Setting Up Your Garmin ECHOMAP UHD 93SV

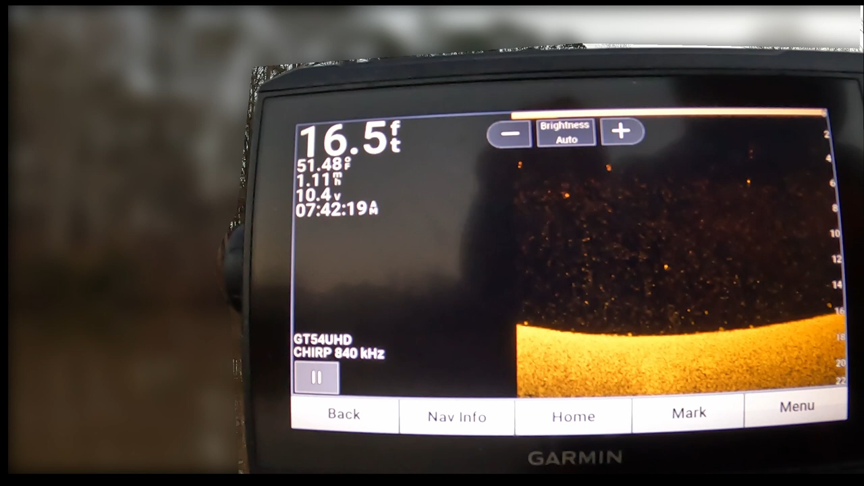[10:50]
On screen: depth 16.5 ft, water 51.48°F
and now you see all this noise on the screen there's it looks like there's little dots everywhere we see some darker dots and those are going to be fish right there's a fish there fish here
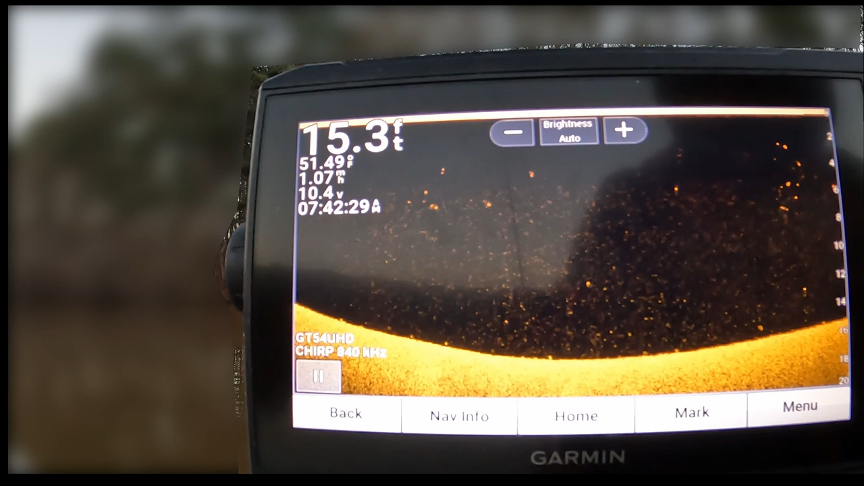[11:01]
On screen: depth 15.3 ft, water 51.49°F
so let's go ahead and get rid of that noise so we'll just hit that minus
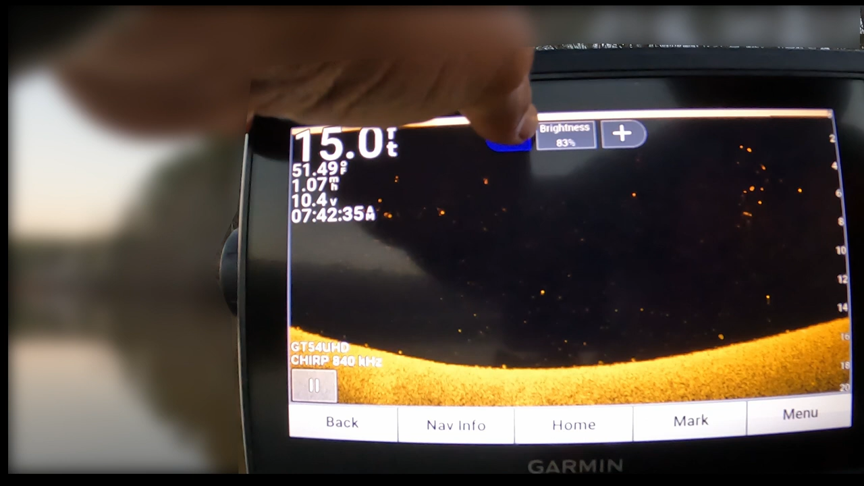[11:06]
On screen: depth 15.0 ft
button and that's going to take away all the noise that's on our screen
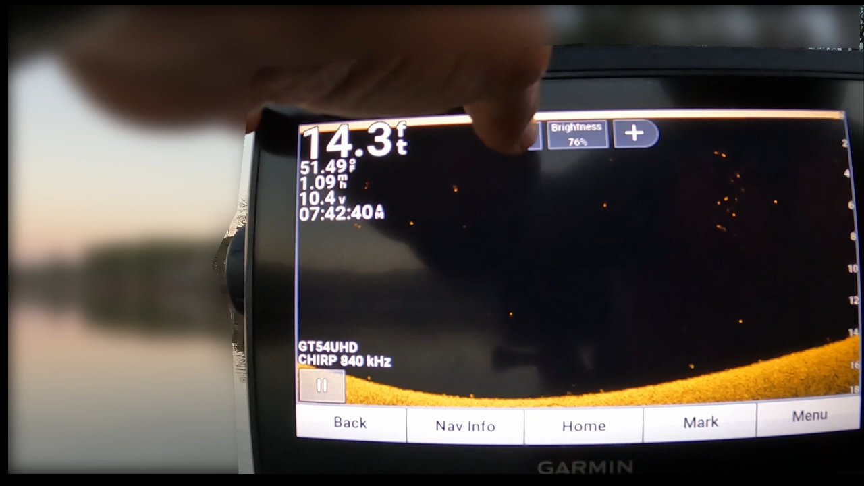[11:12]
On screen: depth 14.3 ft
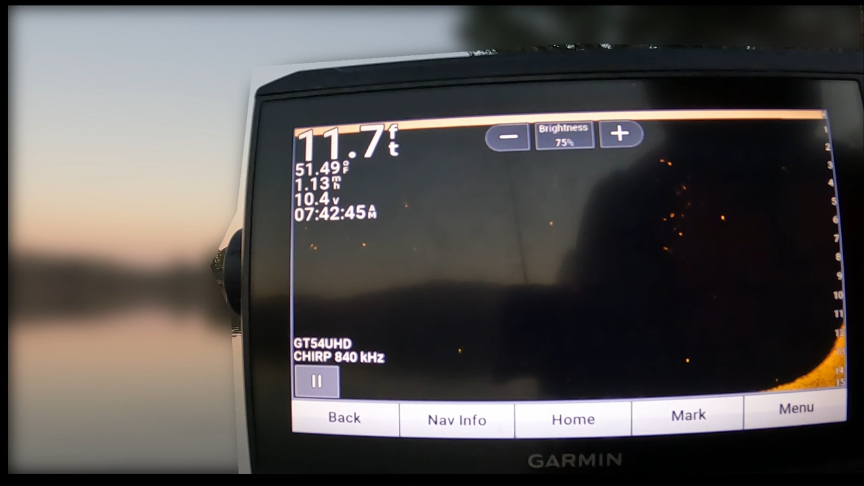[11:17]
On screen: depth 11.7 ft, water 51.49°F
and again guys i don't have any preset settings uh it's just a field thing once you get out on the water uh
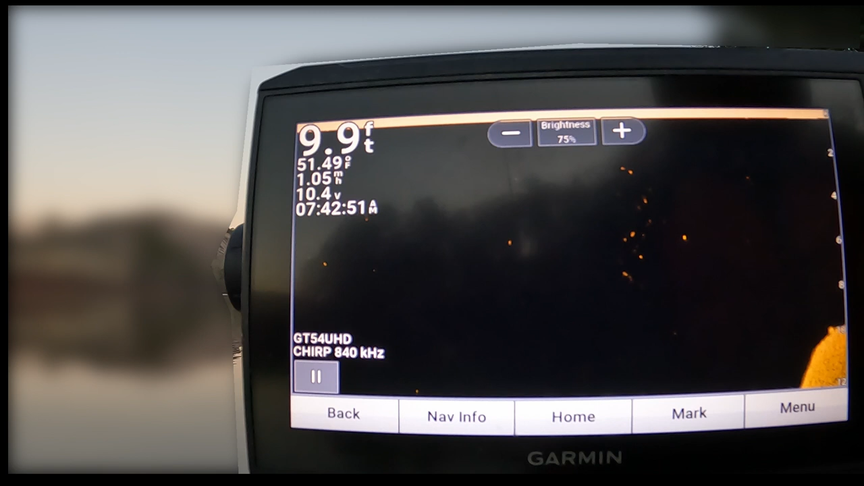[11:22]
On screen: depth 9.9 ft, water 51.49°F
depending on the water clarity depending on how much sunlight your settings will differ every time out so now you can see we don't have as much noise on our screen but we do see uh
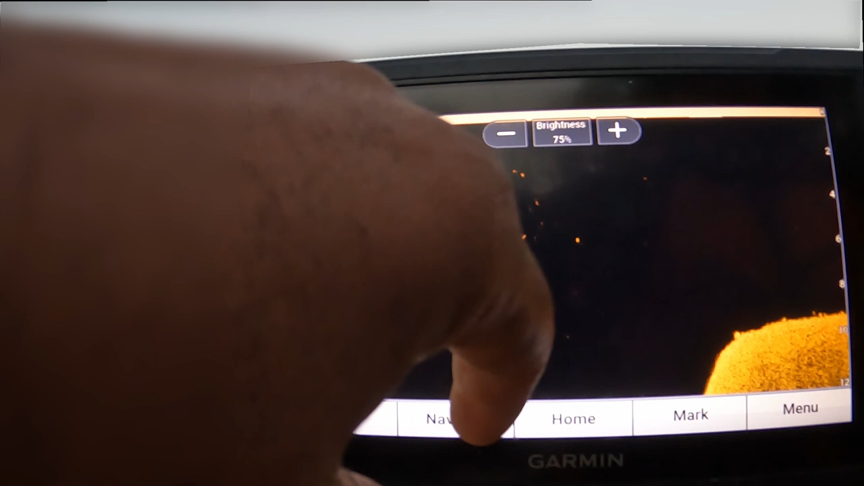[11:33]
some pronounced dots and these are going to be fish all right now let's go ahead and clear up our side view
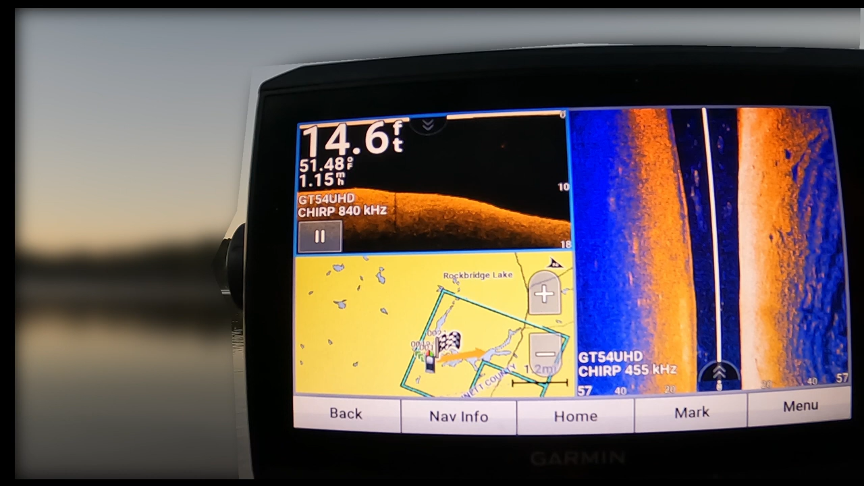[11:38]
On screen: depth 14.6 ft
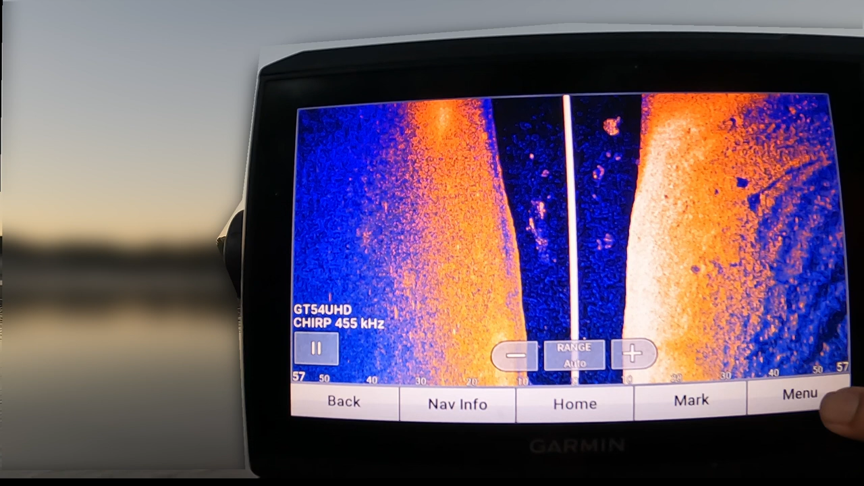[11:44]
so first thing we're going to do is we're going to change our color
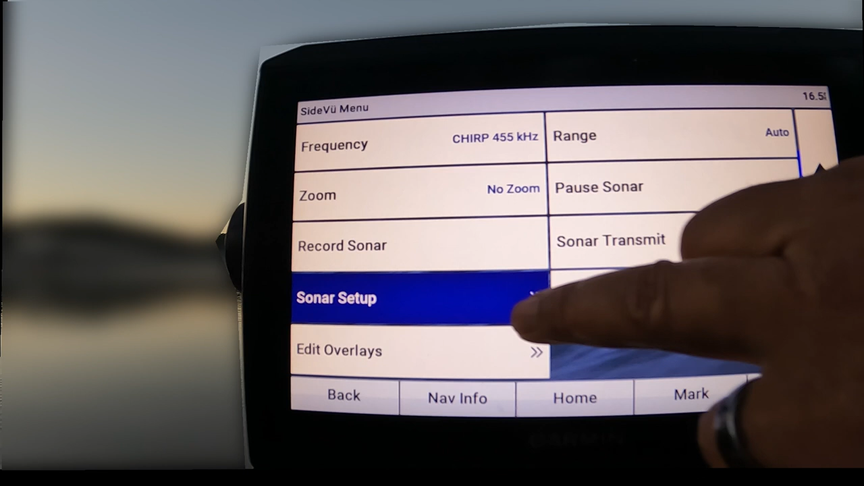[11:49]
let's go to sonar setup color scheme
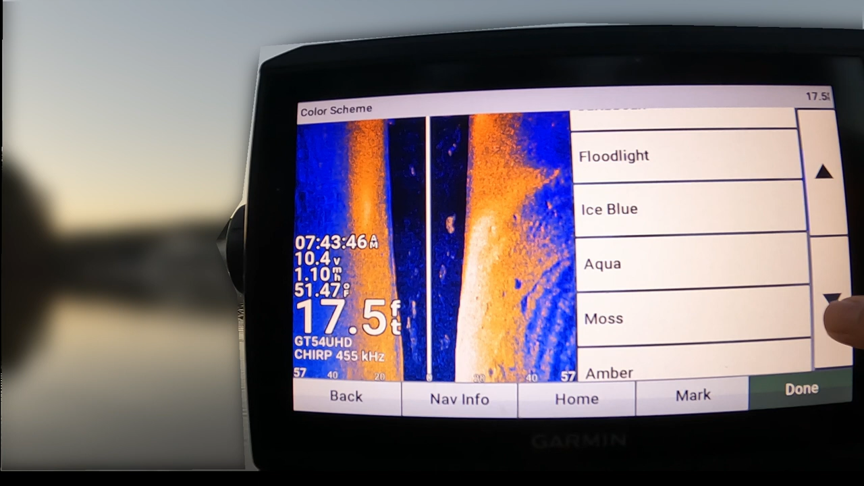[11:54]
On screen: depth 17.5 ft, water 51.47°F
and again i'm going to go with that orange crawfish and that's it done
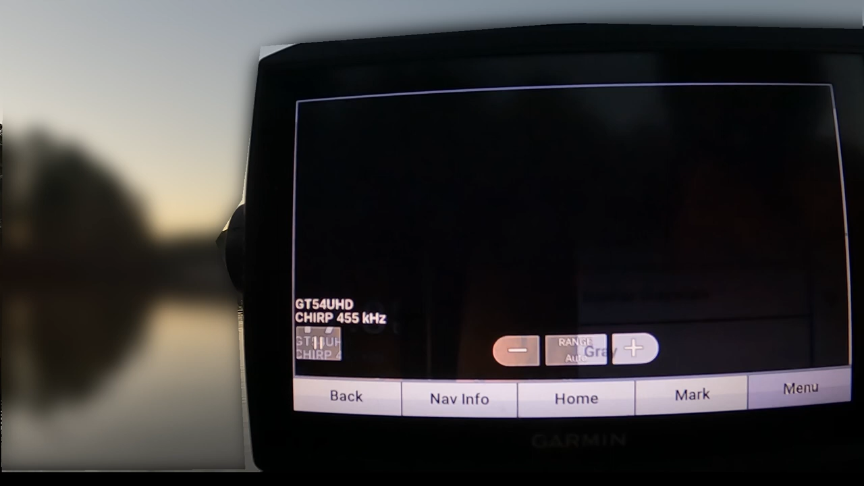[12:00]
so the first thing i guess we can talk about with side view is going to be our
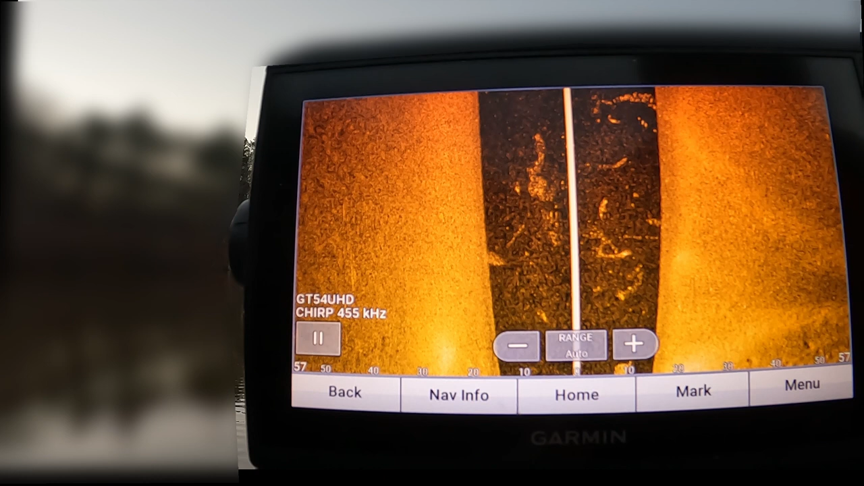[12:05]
range if i'm riding down the ledge of a channel and i only want to see what's on that ledge i'll tighten up my range to maybe only show 50 feet on the side if i'm visiting a new body of water we'll we'll back it out we'll go to menu
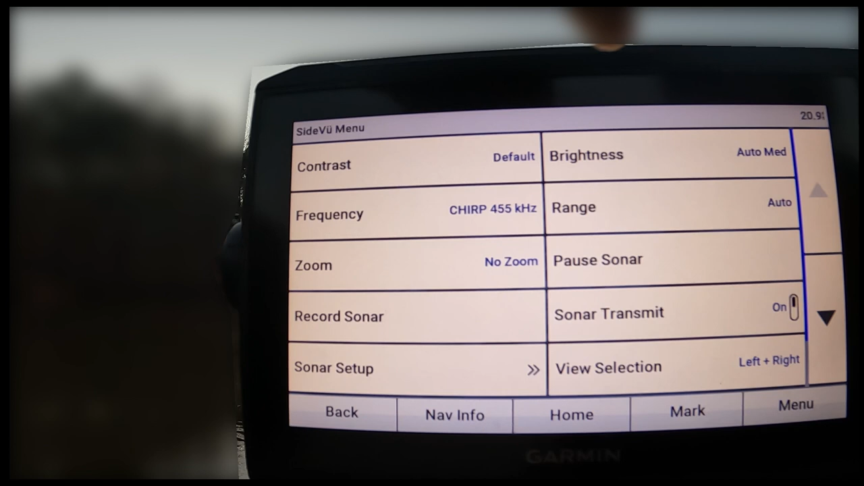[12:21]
right now set the auto and we'll put this range down to 100 feet 100 feet is what i typically go with when i'm visiting a new lake
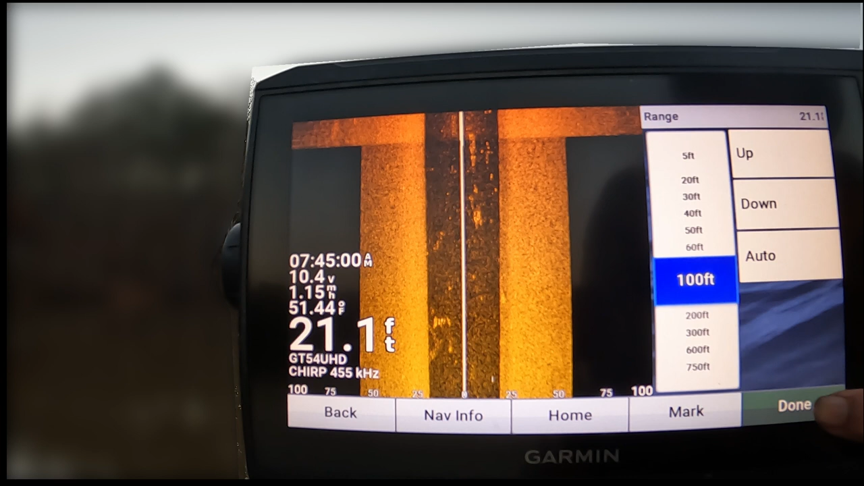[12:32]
On screen: depth 21.1 ft, water 51.44°F
we hit done every time you switch your range you'll get these
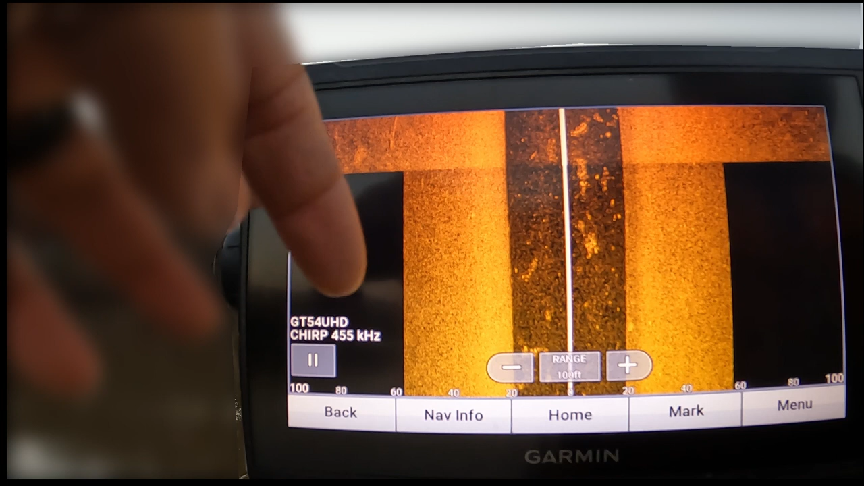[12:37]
black blotches on the side and that's just your unit readjusting and recalibrating
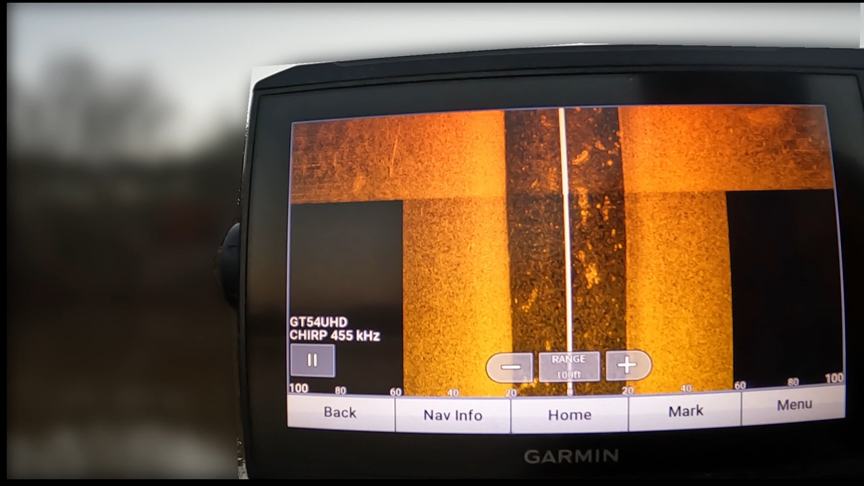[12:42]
all right so we've got our range set we where we want it but when it comes to clearing up your picture
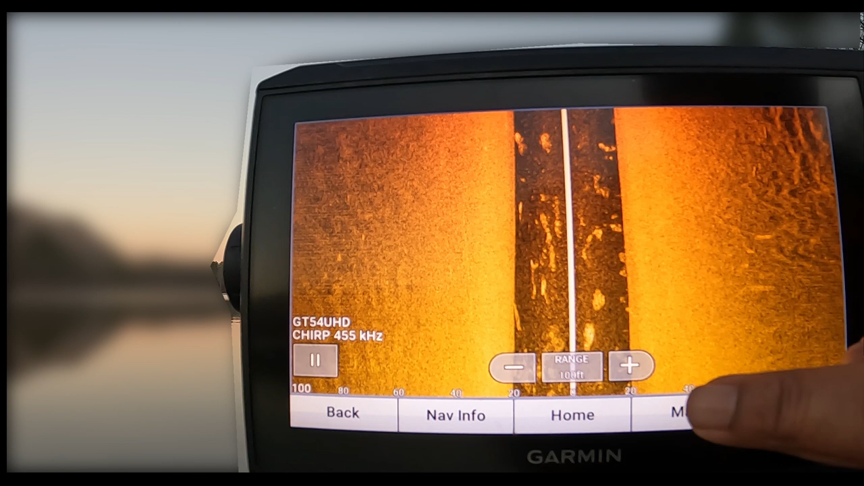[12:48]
you don't want range on your screen we're going to go to menu we're going to go to sonar